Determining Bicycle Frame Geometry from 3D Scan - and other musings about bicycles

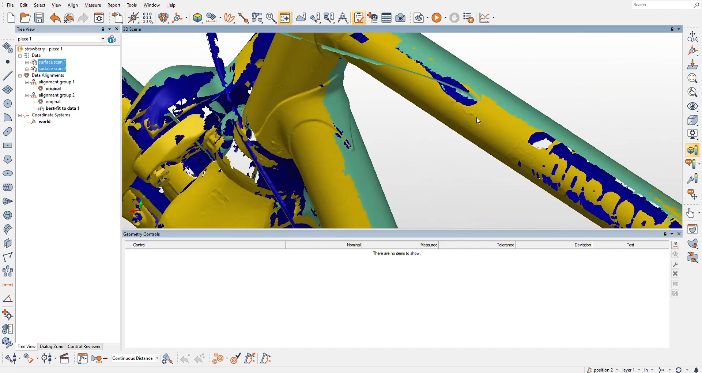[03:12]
It has modeled or internal cable routing, which is pretty sick.
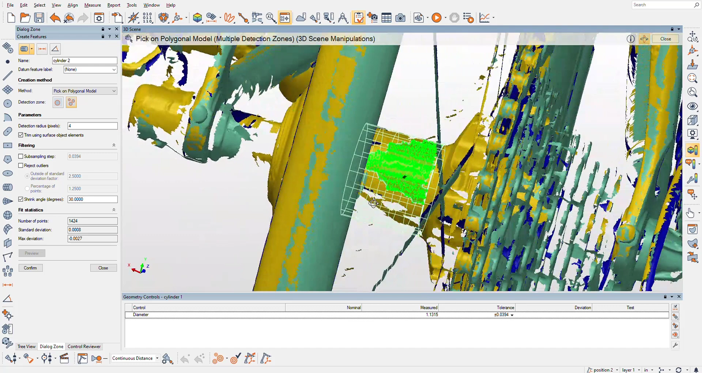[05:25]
try to get a little extra coverage there. Let me see. Hold and shift, and there we go. That looks pretty good. So cylinder 1, it's my front axle. Sweet. And cylinder 2, rear axle.
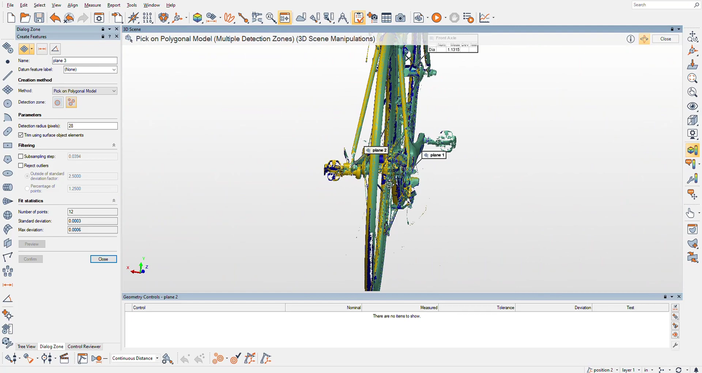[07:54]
And then of course it's pretty cool, actually you can see it in the scan very well, that a rear wheel, so the center point is like probably center where this tire is.
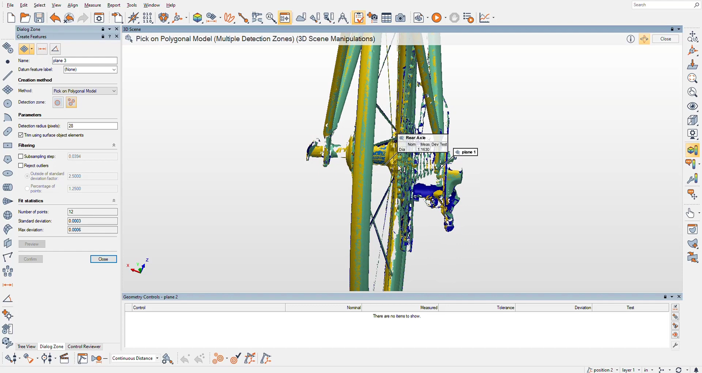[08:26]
the spokes are not symmetrically dished. So this, it's called dish of the wheel. Now the front wheel,
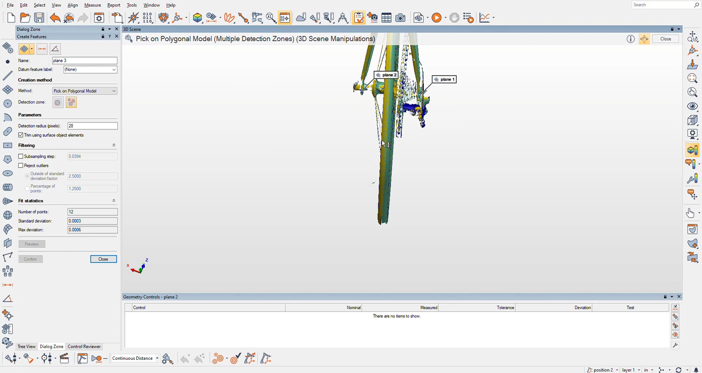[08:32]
this side, the spokes are more out there at a lesser angle than on this side. They're really, really, really tight. They run straight to the hub, and this one they kind of splay out more.
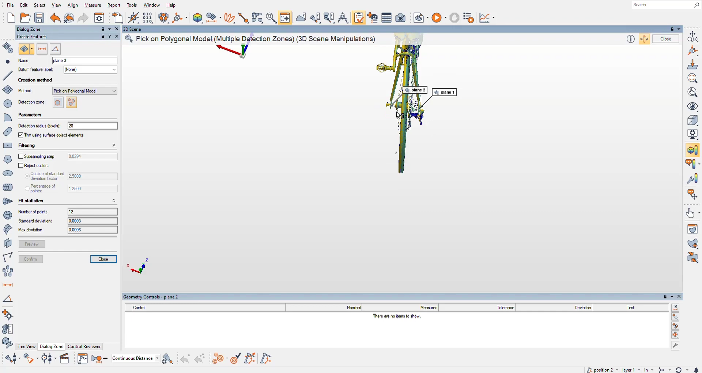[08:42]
That's stronger, and it has to be this way to fit the cassette, but on the front wheel, you can just kind of see it from here.
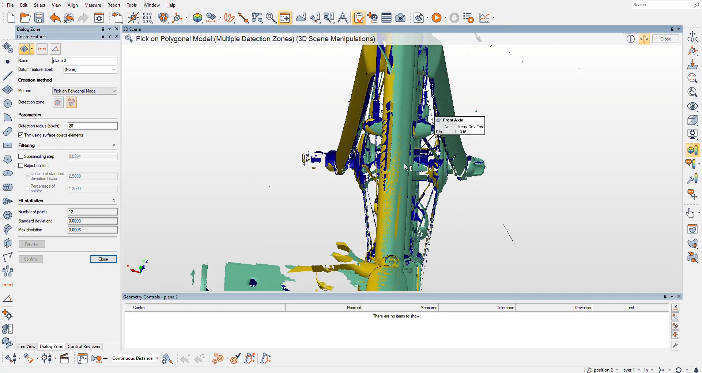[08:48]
This is a symmetrical build, and that's pretty ideal, right?
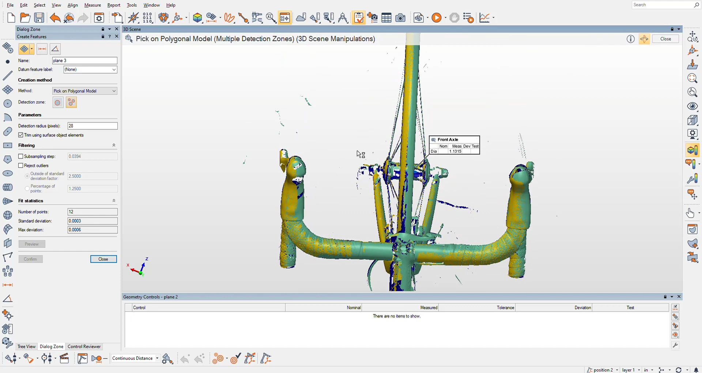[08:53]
We would not really want this scenario,
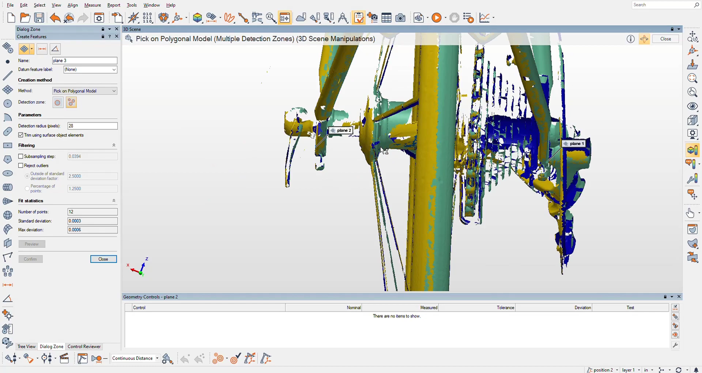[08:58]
but kind of have to have it to fit all those gears over there. This is a 10-speed Shimano 105 equipped bike. Anyways, so we'll do like plane. So make a plane from objects, and we do the
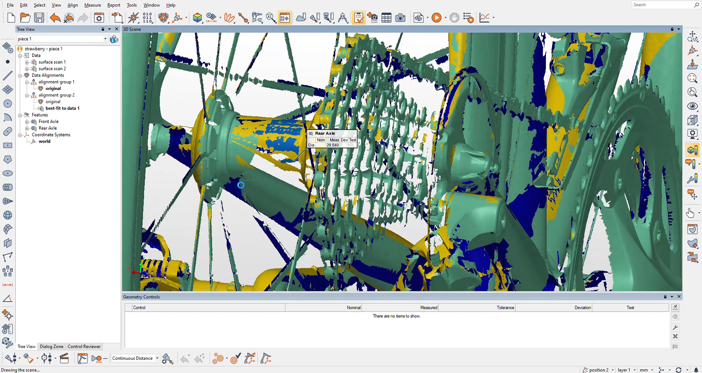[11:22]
the way that my rear hub works, I doubt that that cylinder
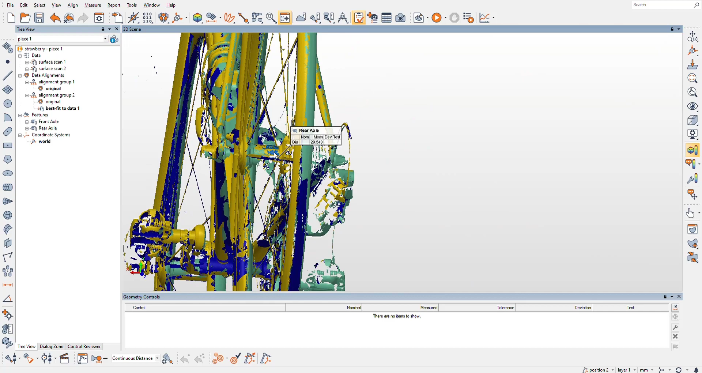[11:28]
is actually centered in the bike frame.
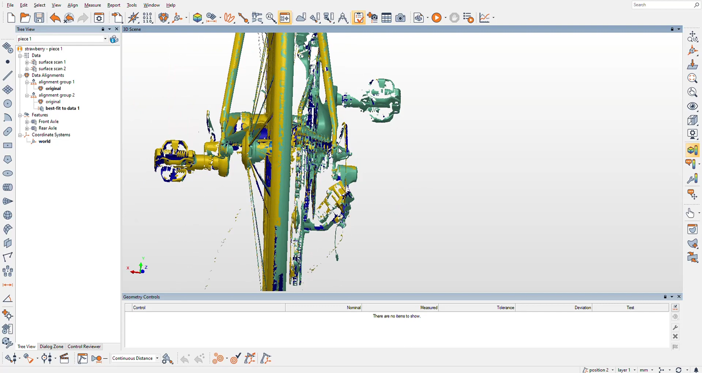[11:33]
So I think like the wheel, the rim that the tire sits on is, but I think that the cylinder that I'm extracting from this scan data is probably
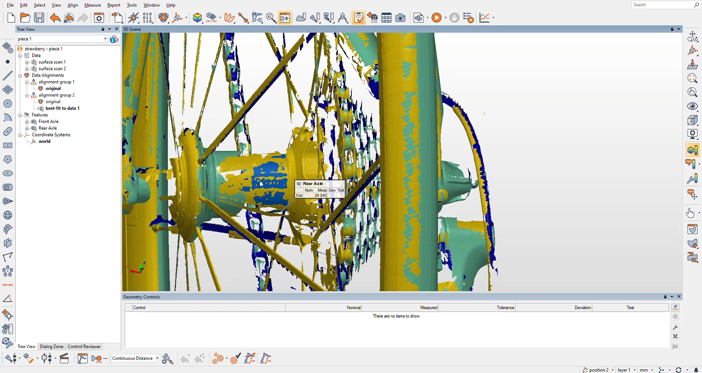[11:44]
not in the center of that. So
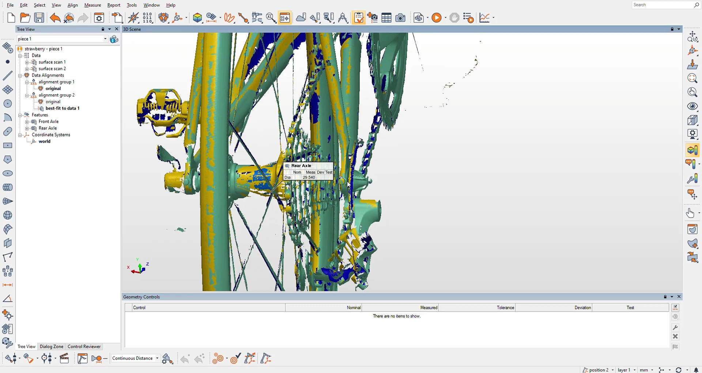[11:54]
so the way I'm gonna do it is probably just find some planes, and do a plane on one side and a plane on the other, and then grab a center plane.
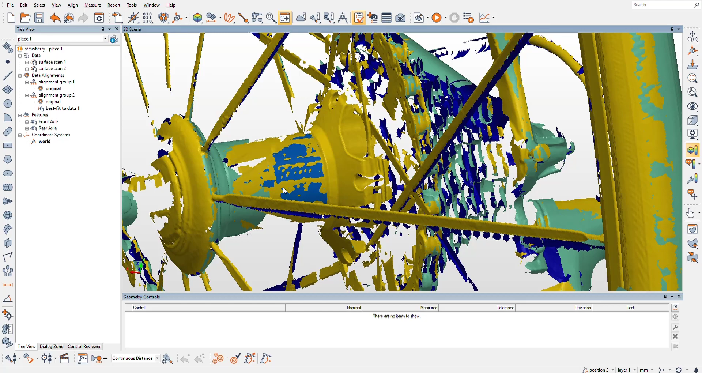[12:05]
And so like there's kind of two ways to do it on the rear wheel.